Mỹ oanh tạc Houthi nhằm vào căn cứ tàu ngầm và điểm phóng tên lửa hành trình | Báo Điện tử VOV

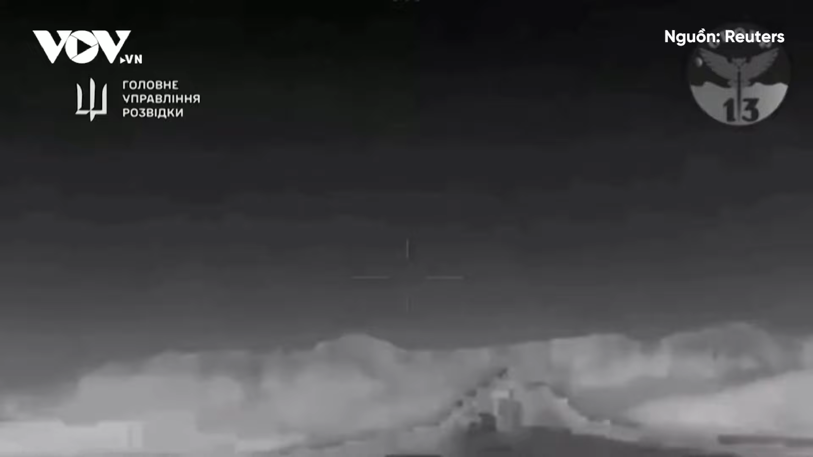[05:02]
Quân đội Mỹ còn thường xuyên tấn công các USV mà Houthi chuẩn bị hạ thủy.
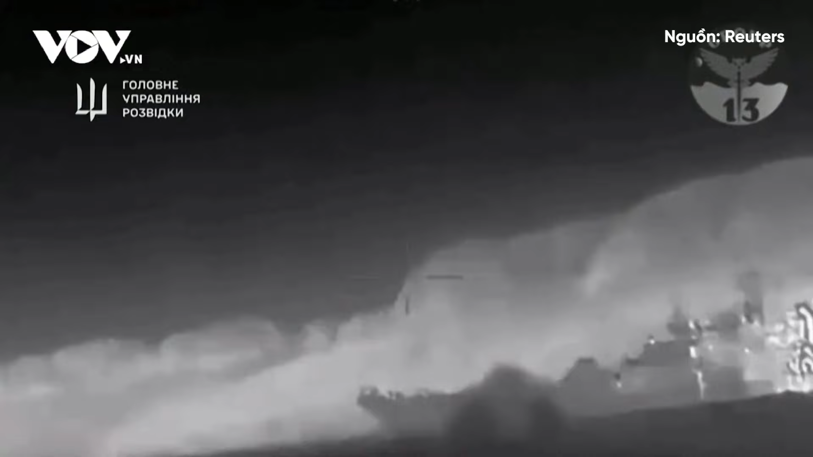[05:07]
Trước Houthi, Ukraine trở thành lực lượng tiên phong sử dụng USV trong chiến đấu
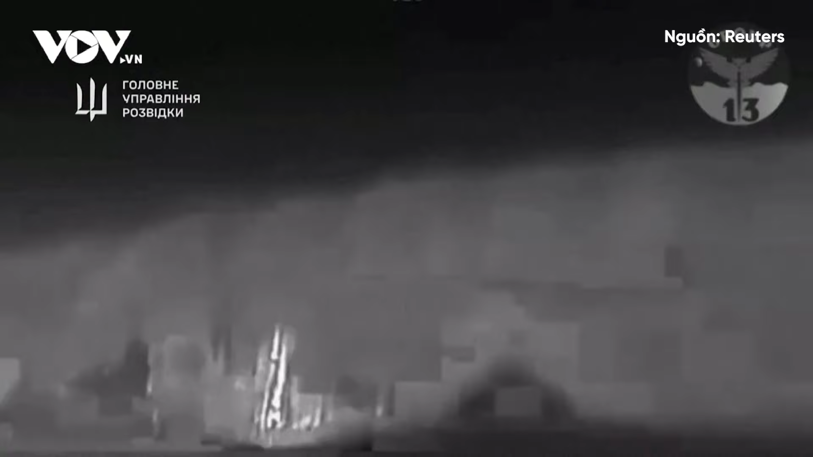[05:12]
khi thực hiện nhiều vụ tấn công nhằm vào hạm đội Biển Đen của Nga và gây ra thiệt hại đáng kể cho đối phương. Theo đó, chỉ riêng trong 2 tuần, Ukraine đã đánh chìm một tàu hộ tống và một tàu đổ bộ của
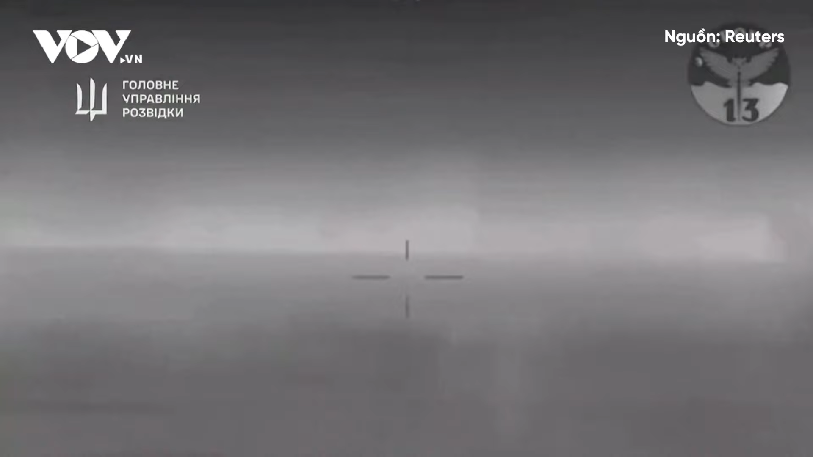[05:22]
Nga bằng cách sử dụng một vài chiếc USV Magura V-5 giá rẻ nội địa. Chuyên gia Basile Gorman tại Đại học Lancaster ở Mỹ nhận định, thông thường, USV không đánh trúng mục tiêu,
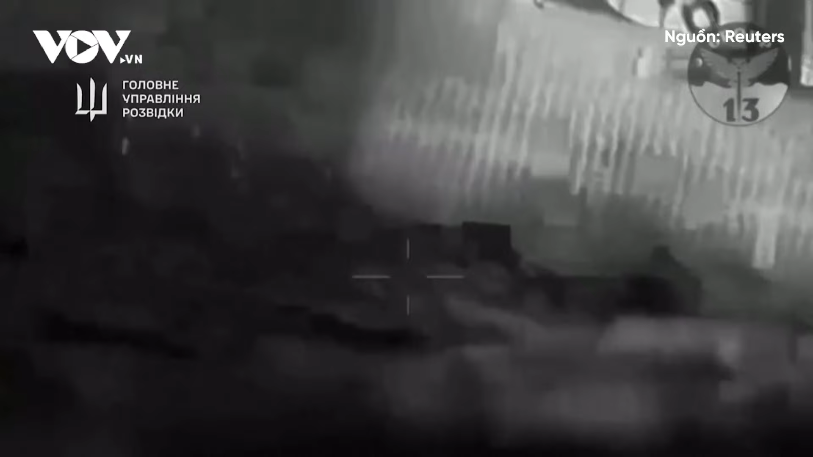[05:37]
Trả lời phỏng vấn tờ New York Times, một người điều khiển USV của Ukraine có biên danh 13 từng chia sẻ về kinh nghiệm điều khiển
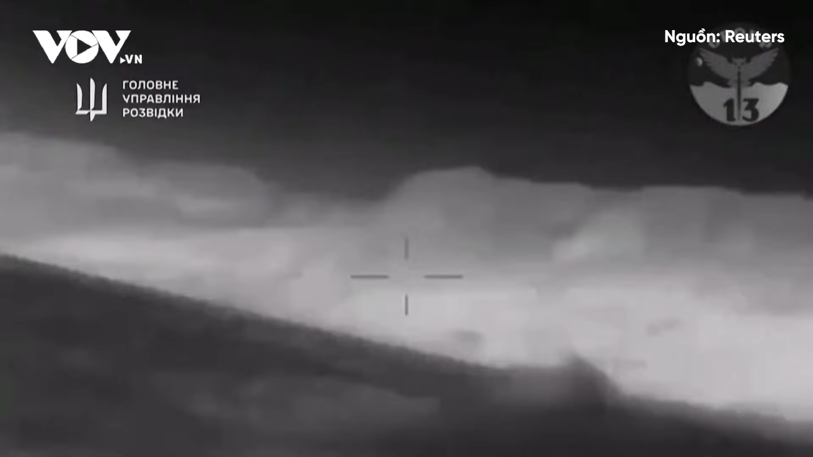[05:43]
một dàn USV tấn công tàu tuần tra xe cây cốt tốt của Nga vào tháng 9 năm 2023.
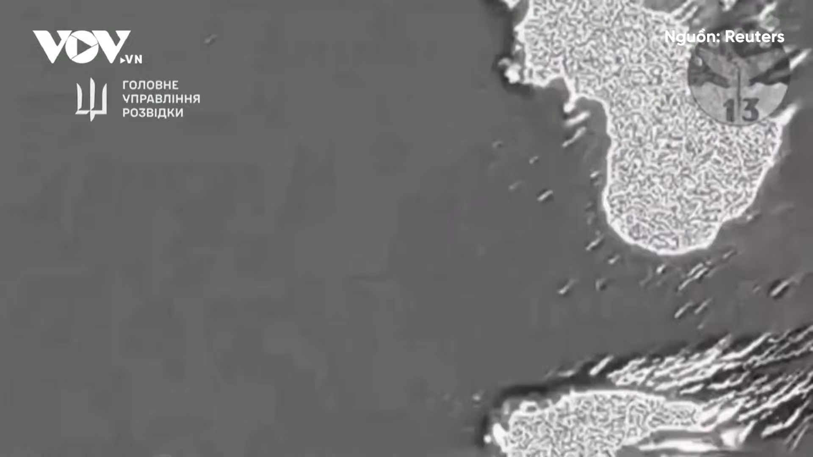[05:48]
Vũ khí này cực kỳ hiệu quả. Hãy tưởng tượng, chi phí đóng những con tàu như xe cây cốt tốt và đào tạo cho thủy thủ đoàn rất lớn,